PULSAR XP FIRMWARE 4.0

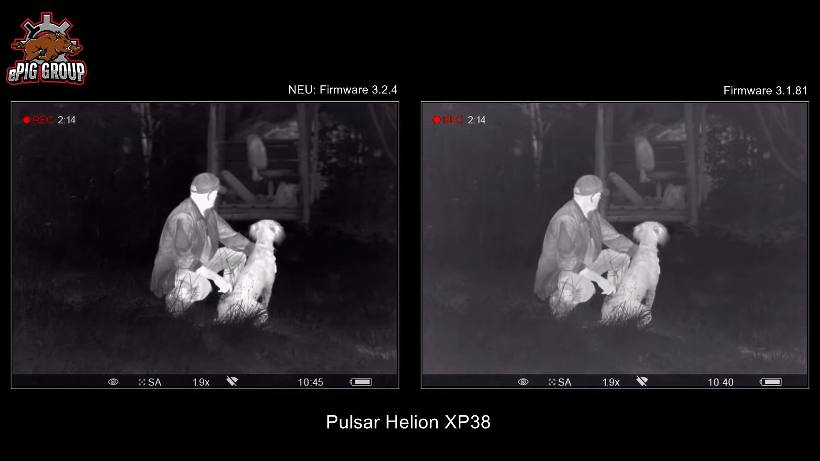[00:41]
Veränderung war nicht so offensichtlich sie waren gravierend aber nicht so offensichtlich zu erkennen wenn man jetzt die
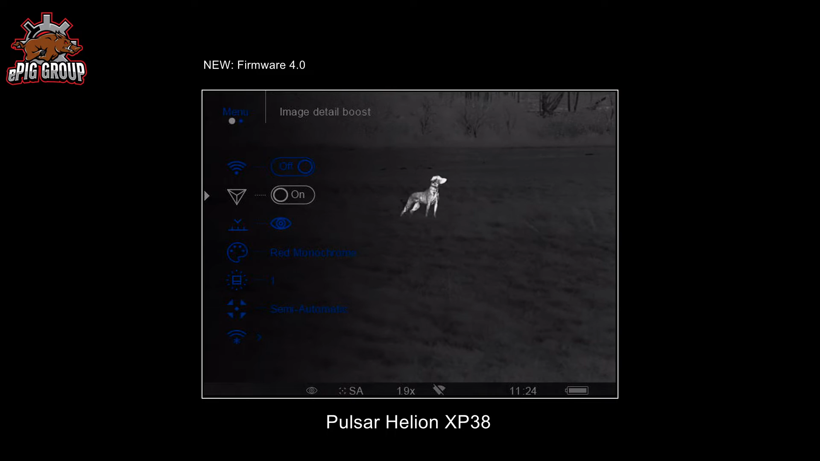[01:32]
das ganze erscheinen lässt als hätten wir hier plötzlich die vermeintlich doppelte
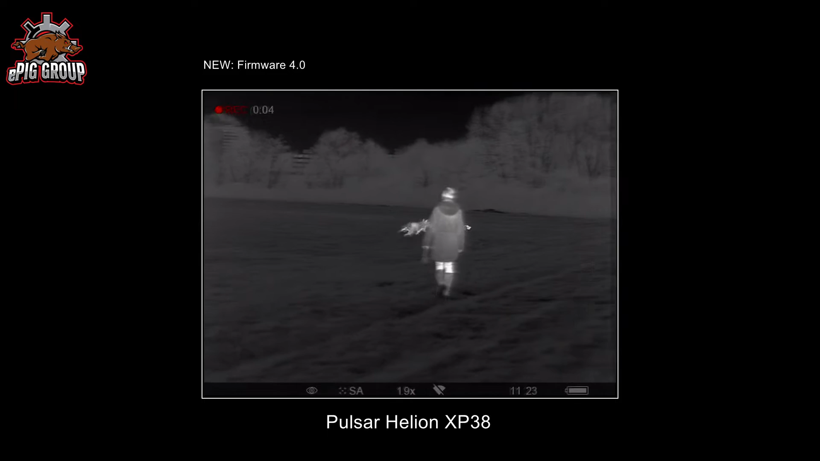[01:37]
auflösung auf dem mikrobolometer denn das bild ist dann so
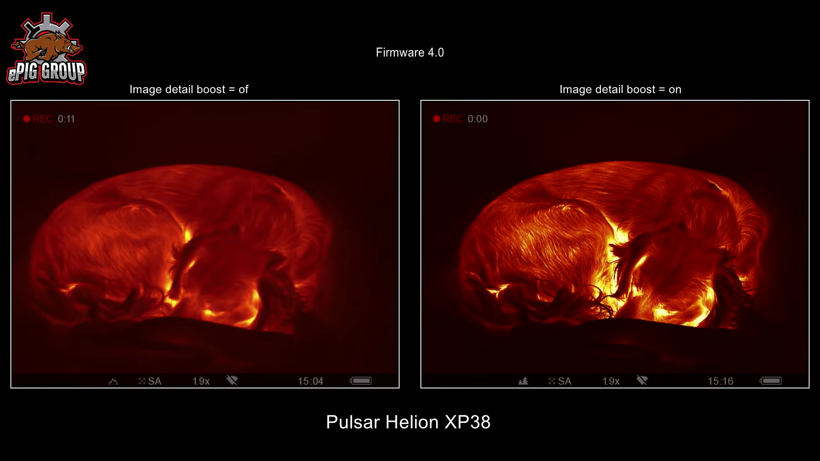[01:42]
scharf details werden so stark herausgearbeitet dass man wirklich denkt man hat hier fast ein hd oder fast full hd
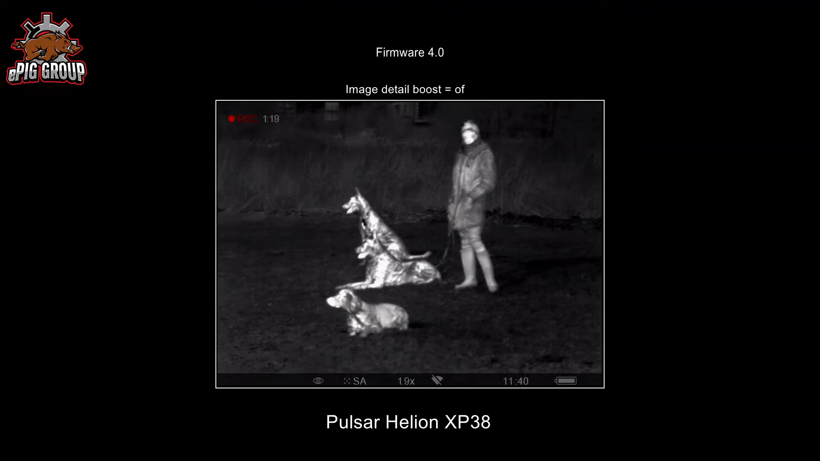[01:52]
bild wenn man ins hauptmenü reingeht sieht man der zweite punkt nach dem einschalten des wifi access pointes kann man hier diese anschärfung
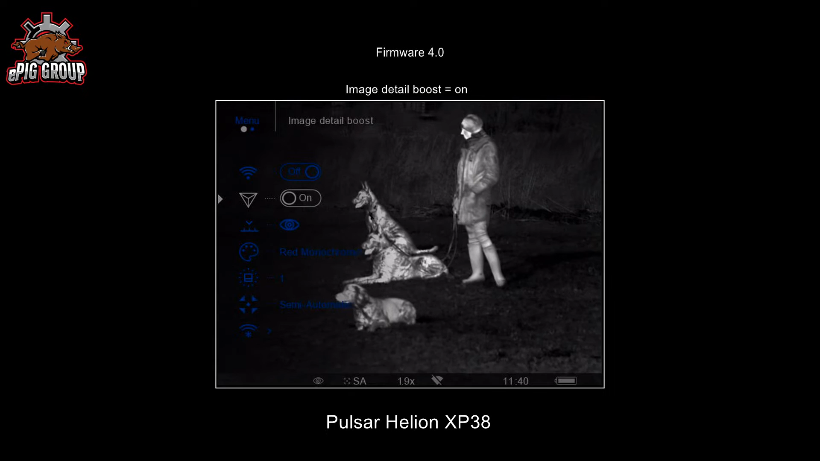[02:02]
diese durchschärfung ein und ausschalten jetzt fragt man sich natürlich warum muss man das wieder ausschalten können
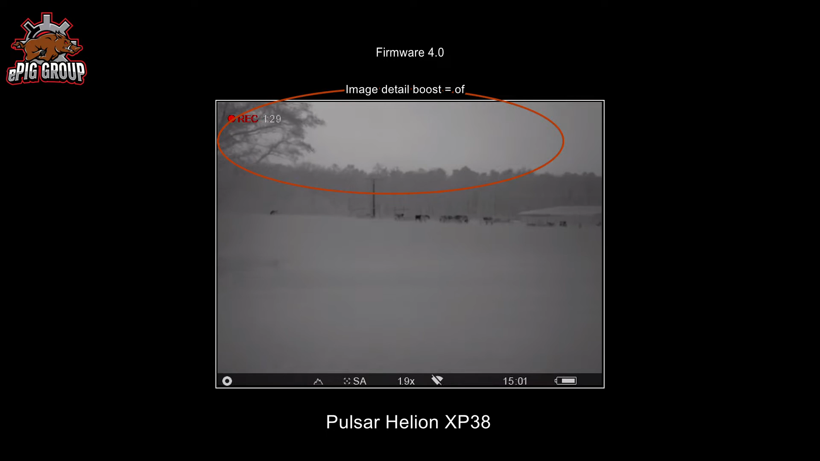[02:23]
ein bild nach schärft wenn man nicht das übliche white hot sondern das black hot verwendet black hot hier wird alles was warm ist dunkel dargestellt manche sagen es sieht sehr
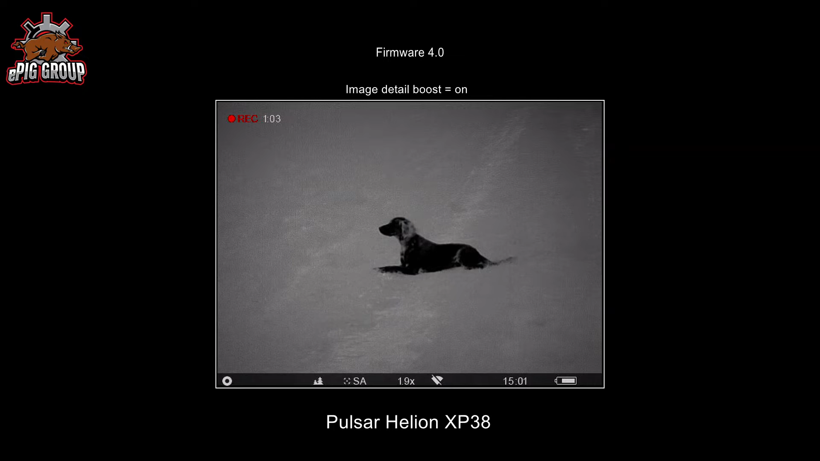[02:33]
natürlich aus weil so ein bisschen aussieht wie bei tag
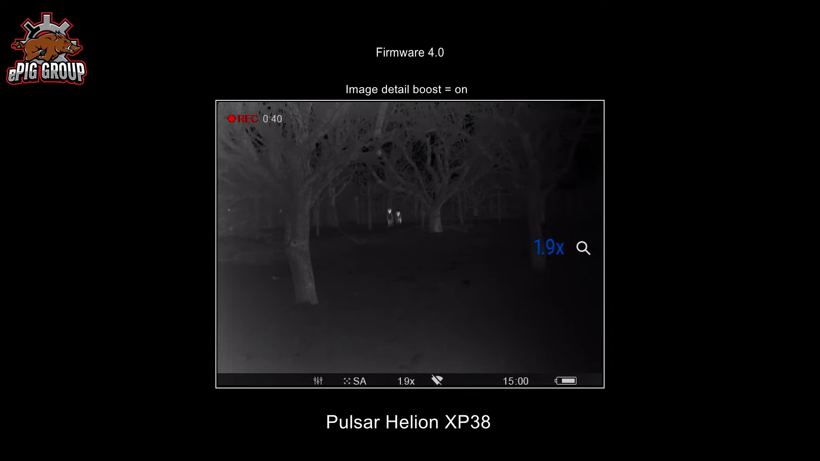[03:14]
wenn man auf der jagd ist man möchte ein stück identifizieren ist jede noch so feine linie hilfreich das stück klar ansprechen zu können auch für die normale observation oder betrachtung von dingen sind scharfe
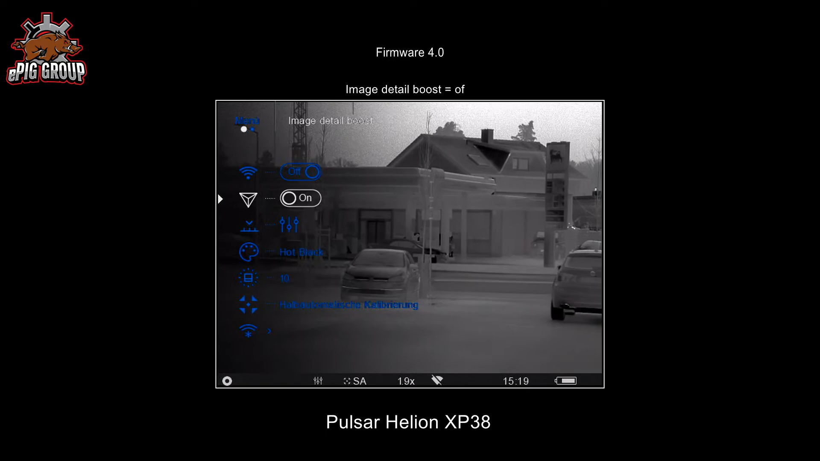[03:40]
abgrenzungen also ein scharfes bild immer wünschenswert wenn man das nicht möchte kann man das abschalten hier für demonstration natürlich toll dass ich auch nach aufspielen der software das ganze sich hier schön deutlich machen kann der zweite punkt bezieht sich auf die beobachtungs modis wir erinnern uns wir haben stein
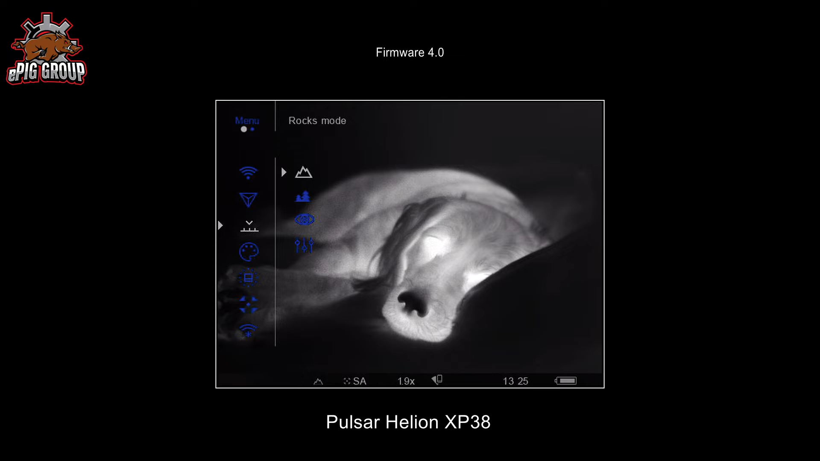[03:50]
das sind diese berge wir haben wald und wir haben beobachtung diese drei benutzer modis gibt es ja und man kann natürlich diese modis die ja an sich schon sehr unterschiedlich sind weil sie unterschiedliche kontrast werte und helligkeitswerte zeigen je nachdem wie sie mit der darstellung der
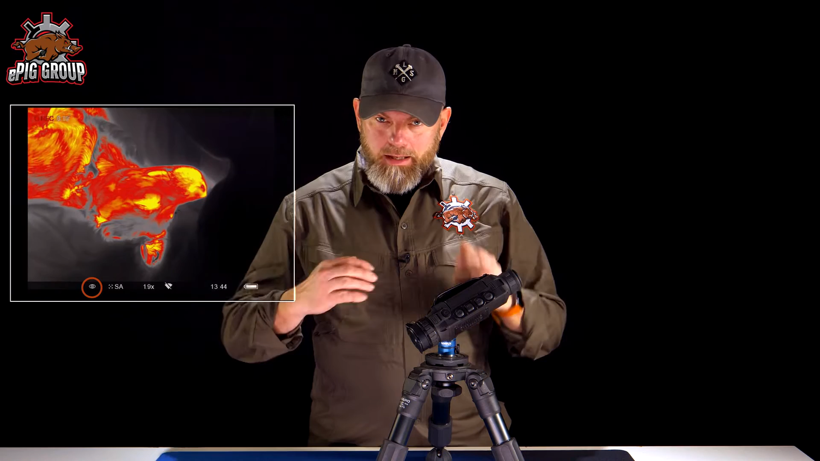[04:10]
wärme oder den temperaturunterschieden umgeht kann man diese natürlich auch noch verstellen und man kann
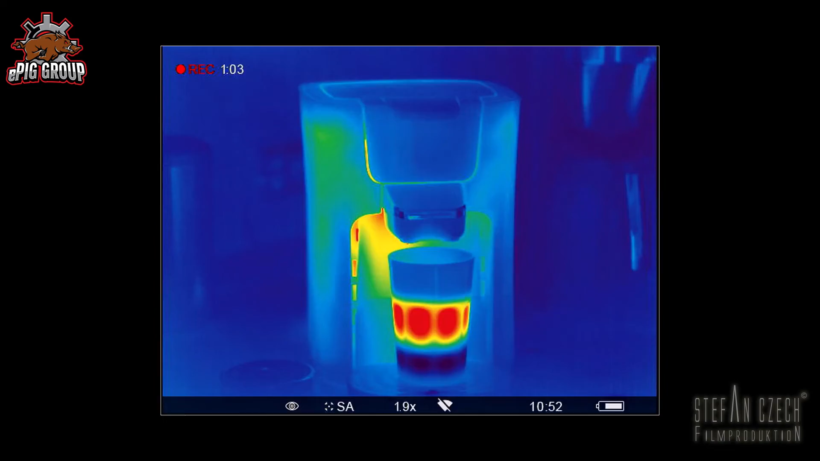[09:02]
was macht ein wärmebild gerät im vergleich zu einer normalen video oder